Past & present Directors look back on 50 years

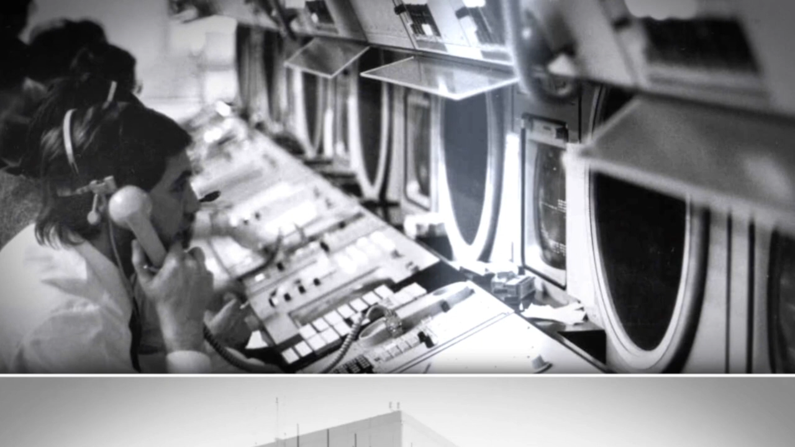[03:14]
in the Maastricht UAC for instance a digital radar display,
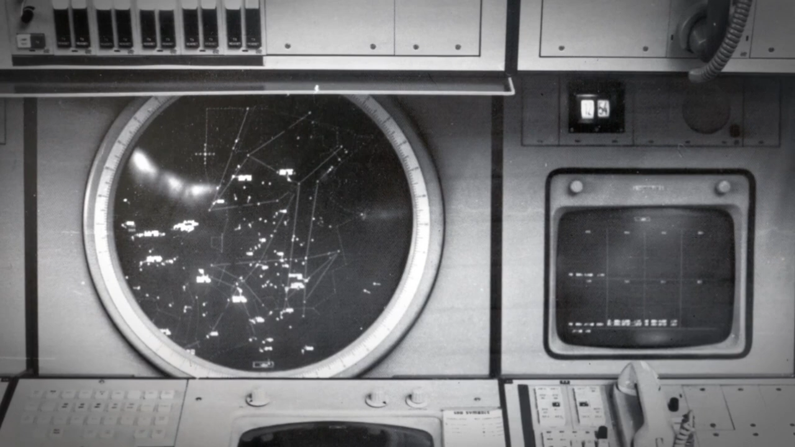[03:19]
a multi radar tracking facility and last
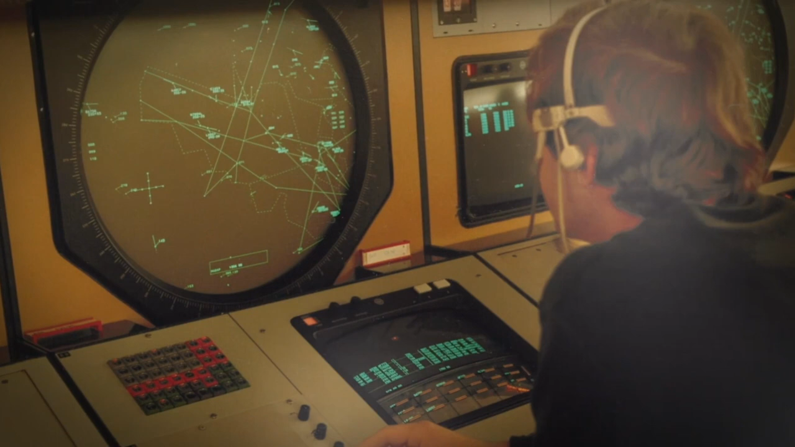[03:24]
but not least a short-term conflict alert function which is now in worldwide use.
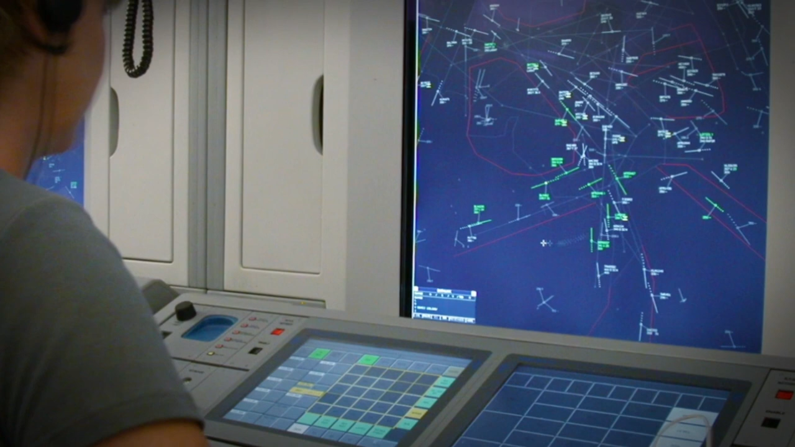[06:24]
But we were already looking at the next big step. A new flight data processing system.